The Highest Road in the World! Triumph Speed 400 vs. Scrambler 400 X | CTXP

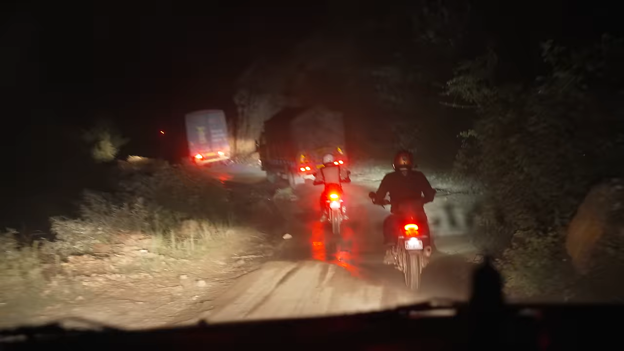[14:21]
We are extremely behind schedule and extremely tired.
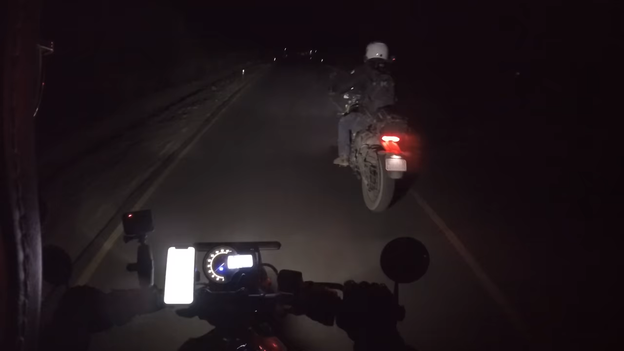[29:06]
Drifting into the town of Nyoma.
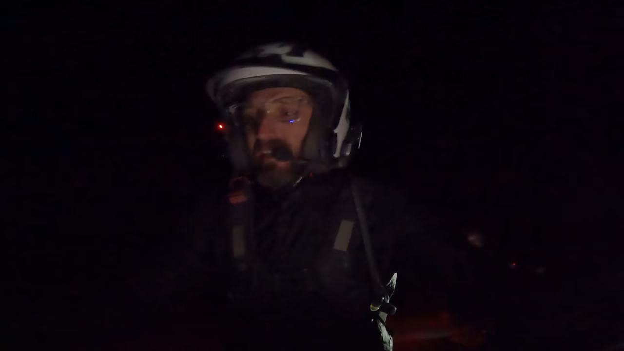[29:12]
The altimeter's reading right around 14,000 feet.
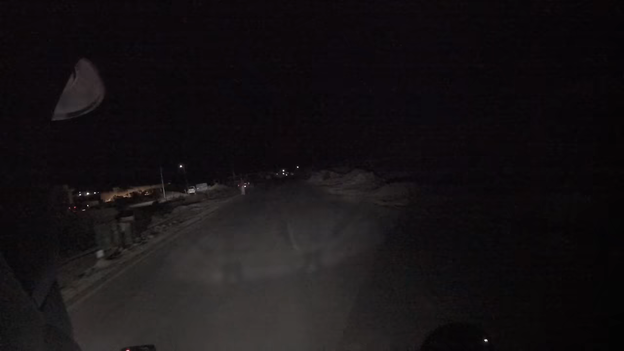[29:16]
We weren't able to find a hotel in town, but we were able to rent a house,
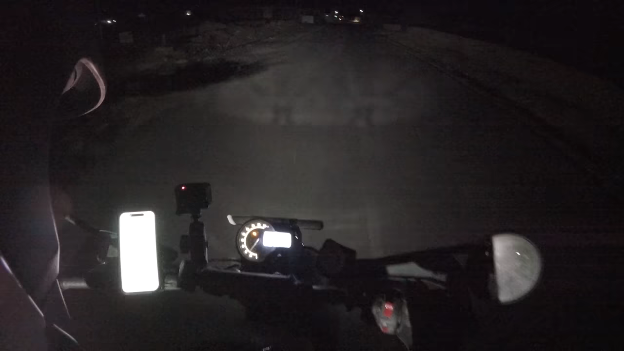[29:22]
and now we're just trying to find it. I think we might have passed it. Did we? Yeah, I think for what it's worth, we went too far, so we should probably turn around.
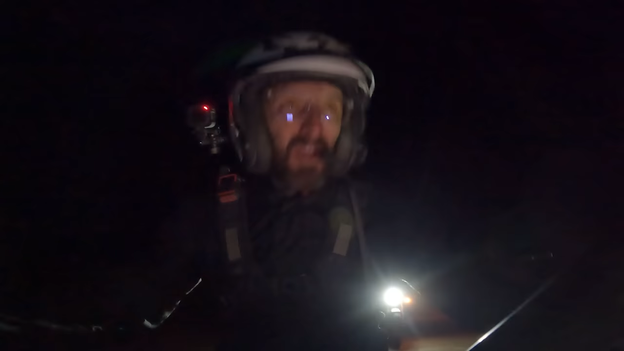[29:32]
Okay. Around.
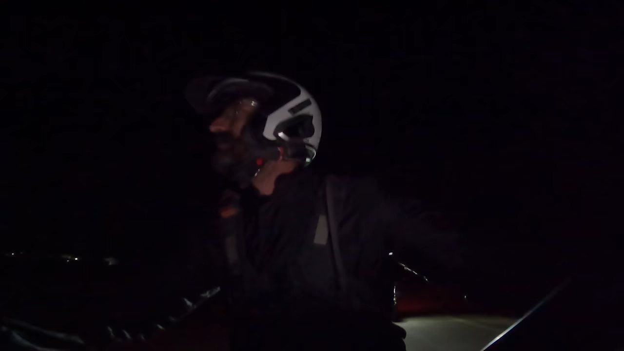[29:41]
Is this it?
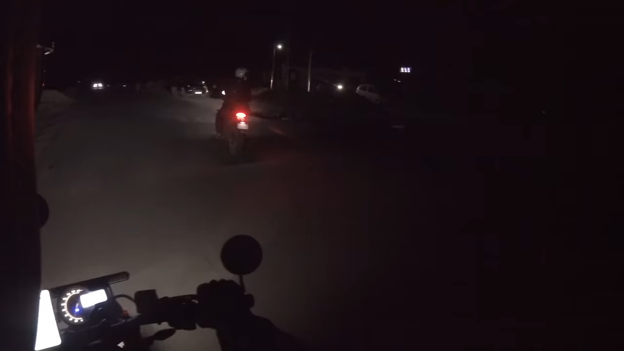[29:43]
No, I think it's down here. I think it's down here. Down there? Yeah.
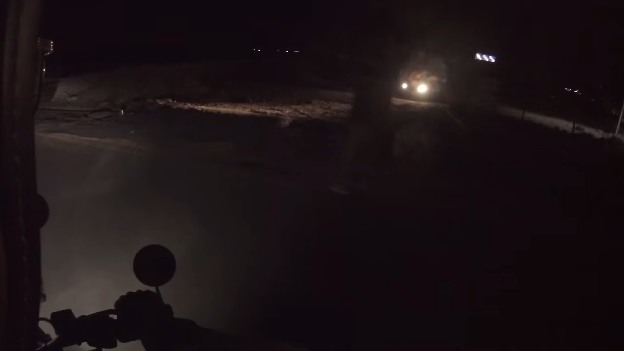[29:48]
It's I think it's a sign with the guest house.